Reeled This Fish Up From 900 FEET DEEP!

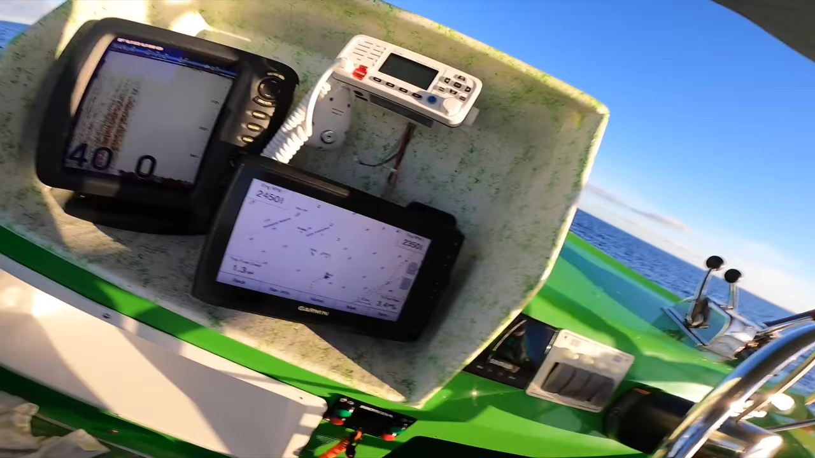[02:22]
Let me show you. Those are all different buoys that have marked. So we have one of those now.
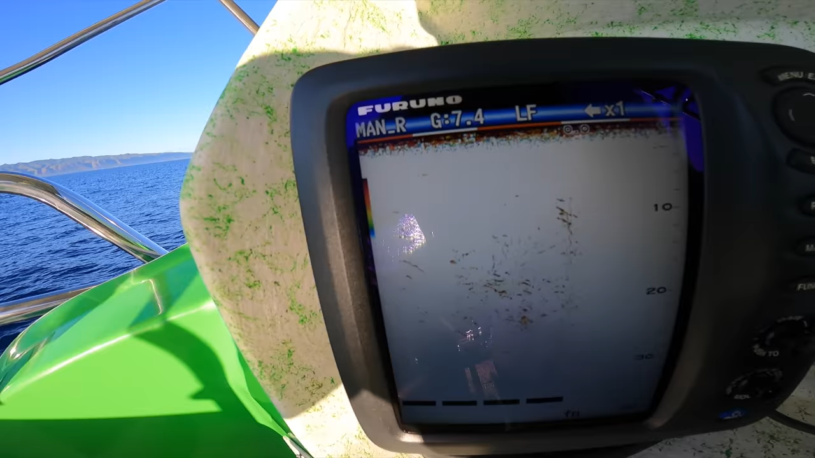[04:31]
Lots of sharks. Lots of sharks. I kind of screwed up today. They always say, yeah, I go early. A crack of dawn to get up that loop. It's later. It's about 745.